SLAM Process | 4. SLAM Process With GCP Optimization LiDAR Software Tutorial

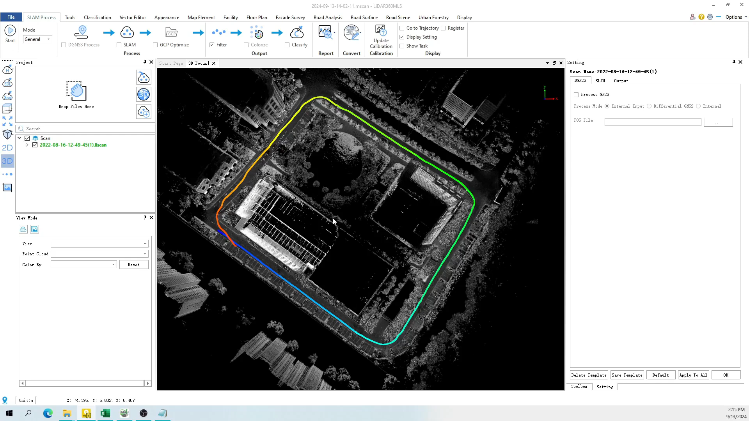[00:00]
Today we will introduce how to convert the point cloud from relative coordinates to absolute coordinates with GCP Optimize.
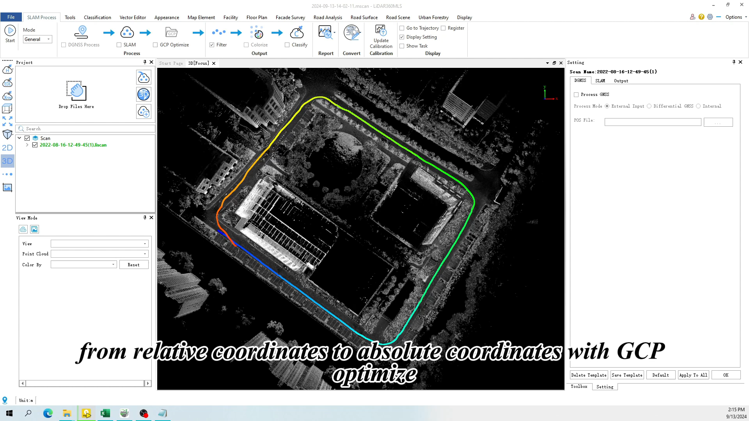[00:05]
Before processing GCP,
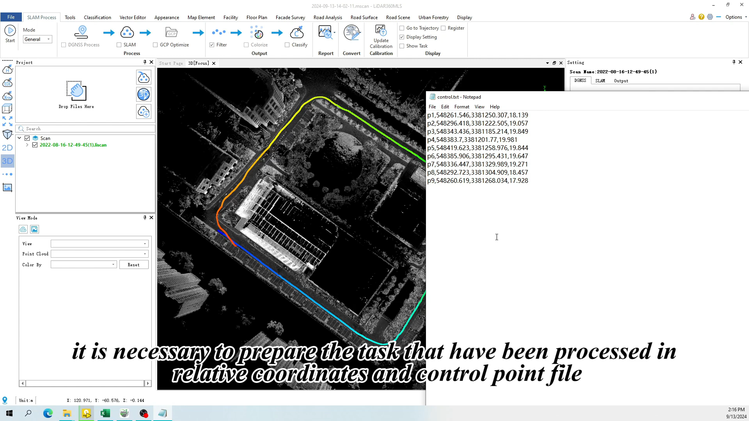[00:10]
it is necessary to prepare the task that have been processed in relative coordinates and control point file.
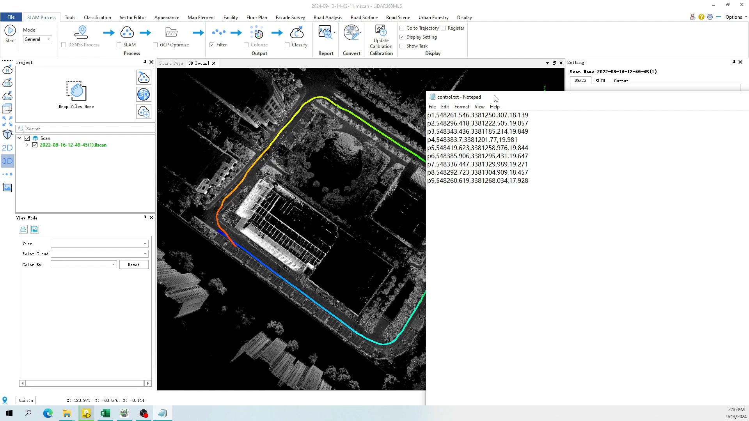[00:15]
We can see now the point cloud is in relative coordinate.
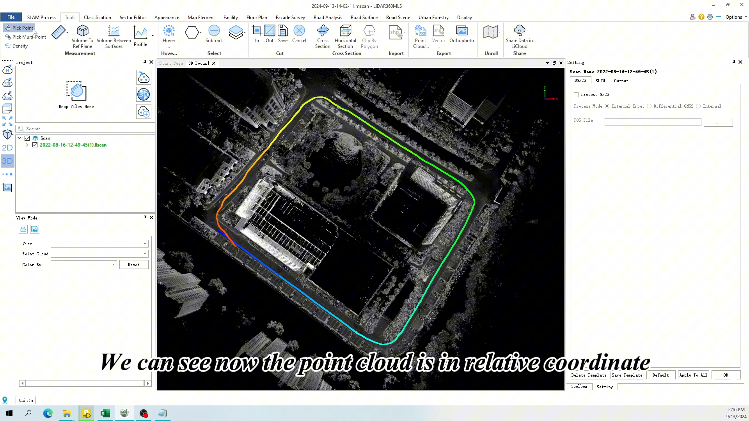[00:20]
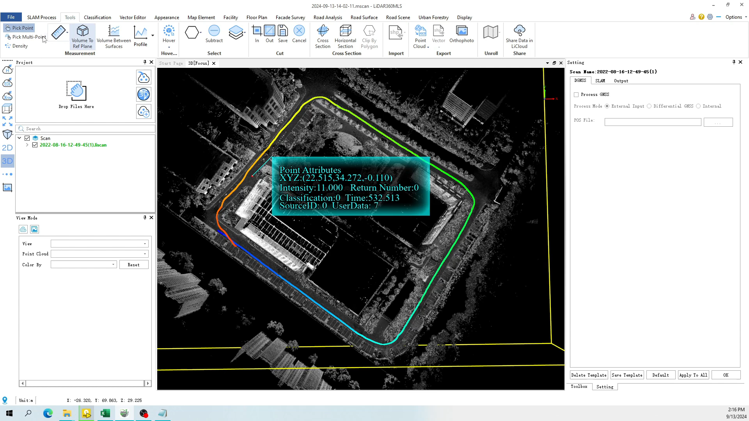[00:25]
Check the GCP Optimize box in the SLAM process module,
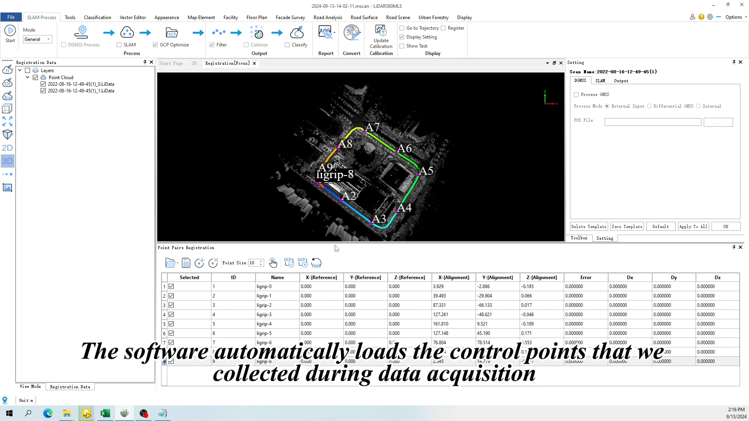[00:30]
the software automatically loads the control points that we collected during data acquisition.
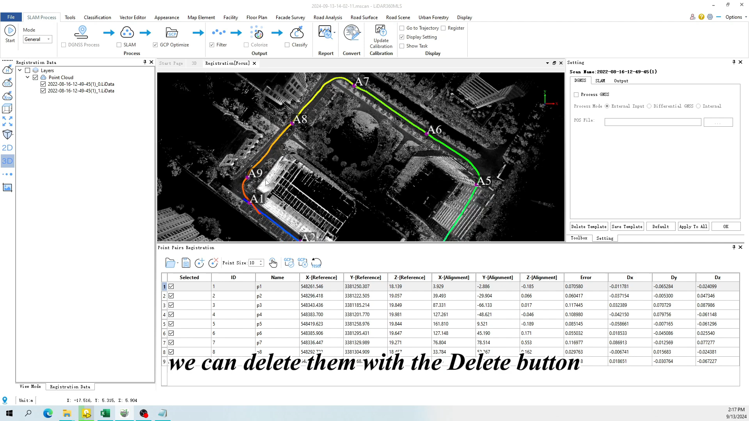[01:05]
For example the point P9, we assume it's not precise enough.
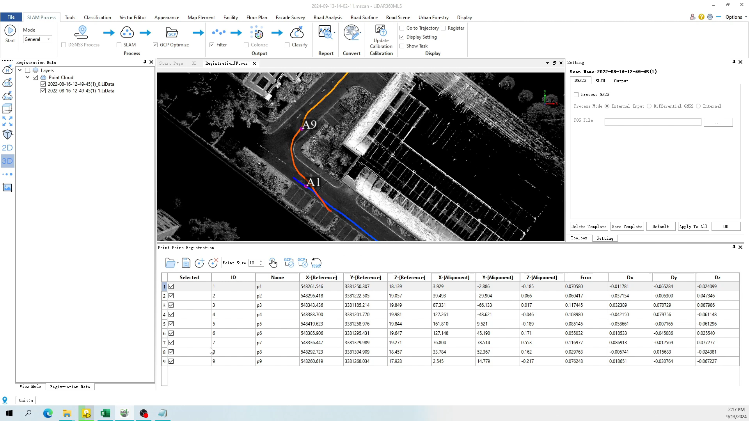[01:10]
Then select it and click the Delete button to remove it. If you have missed a control point during the acquisition,
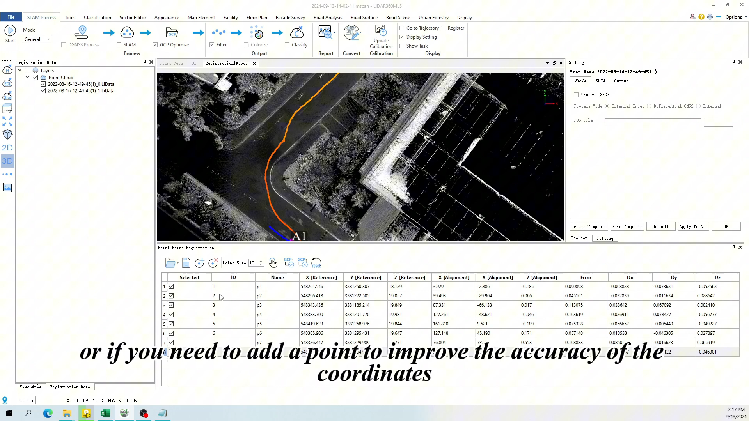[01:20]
or if you need to add a point to improve the accuracy of the coordinates, you can use the Add Point function to add a new point. Let's add the control points we just deleted.
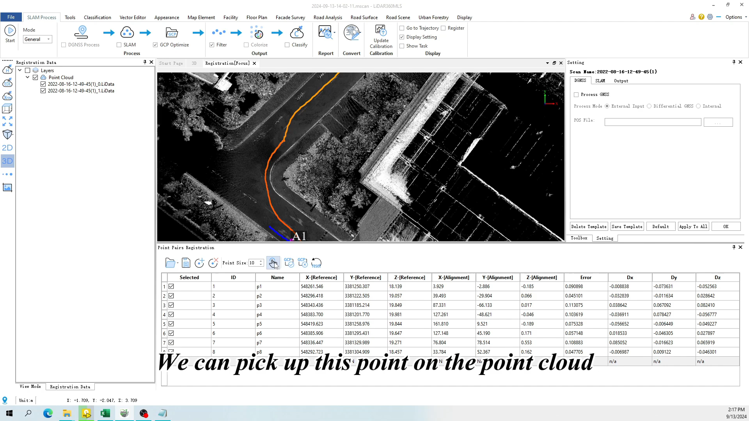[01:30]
We can pick up this point on the point cloud, rename it. Then enter its exact coordinates.
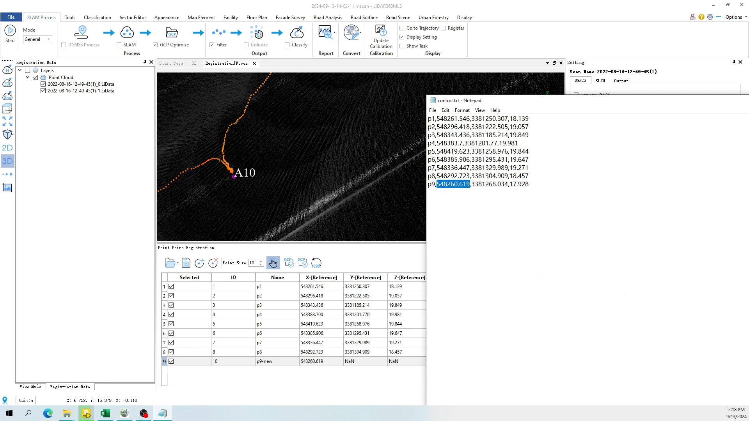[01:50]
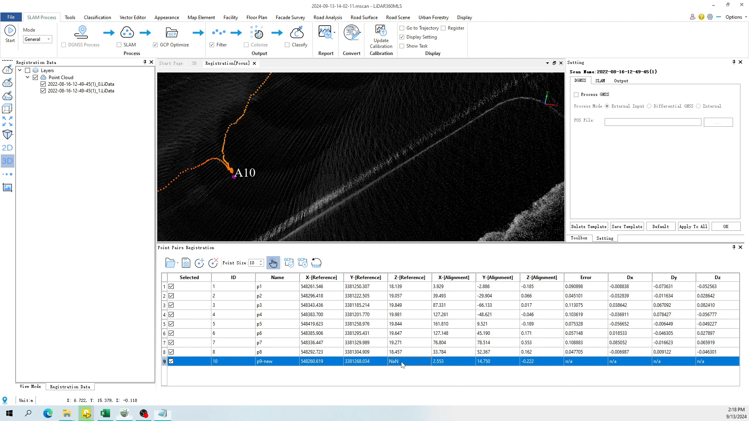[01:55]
Click on Accept GCP button, click OK.
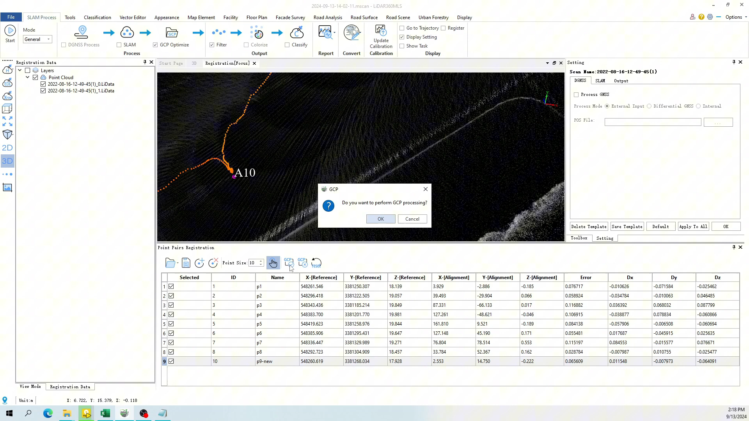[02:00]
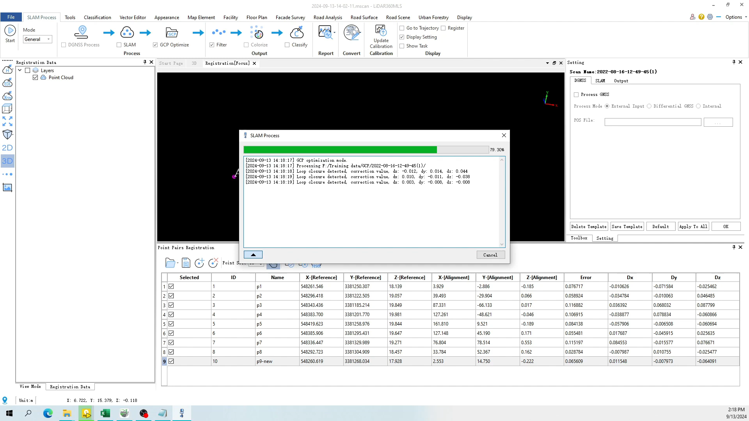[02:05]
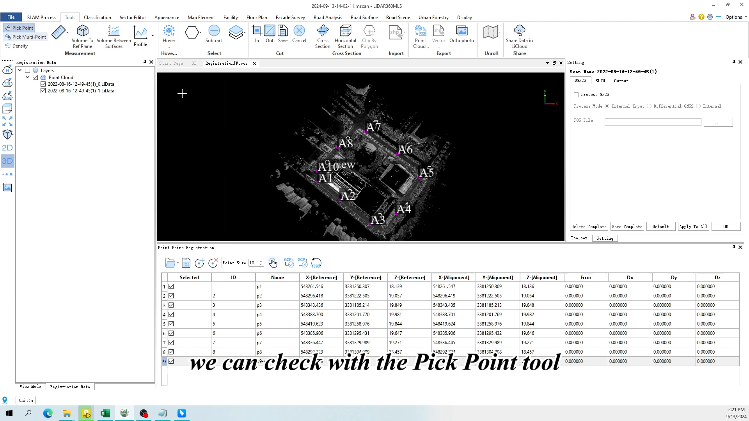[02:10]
When it's completed, we can check with the PickPoint tool, now the point cloud is in absolute coordinates.
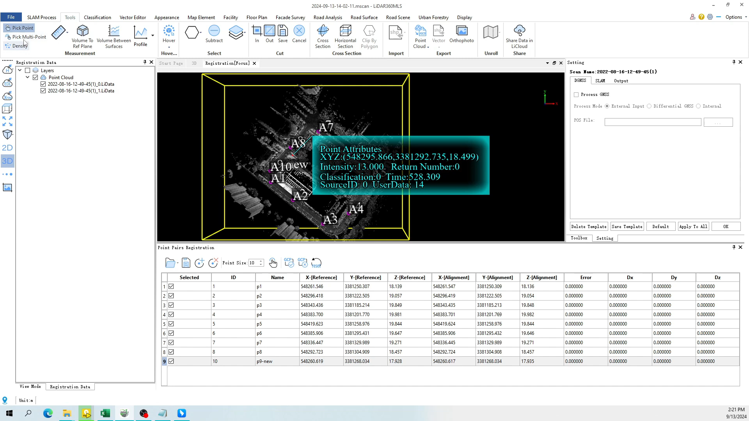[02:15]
If we are not satisfied with the GCP results, for example,
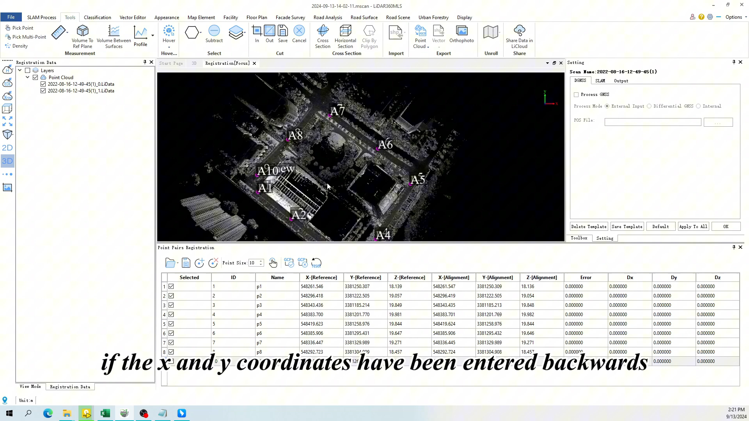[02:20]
if the X and Y coordinates have been entered backwards, or if there is a problem with the coordinate values of the input points,
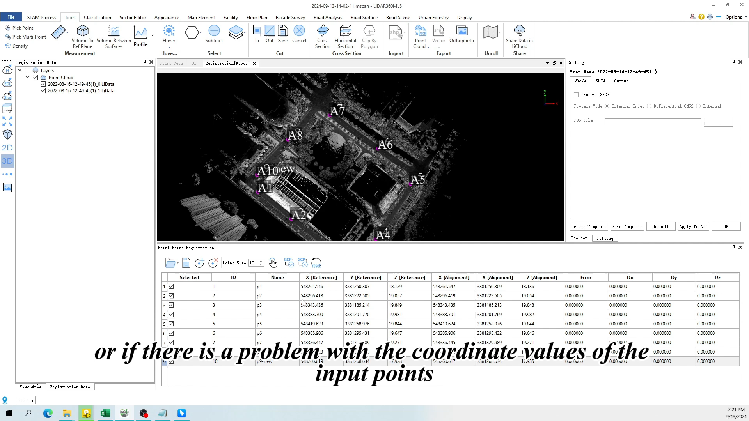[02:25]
we can use ResetProject function to restore the point cloud to what it was before doing the GCP.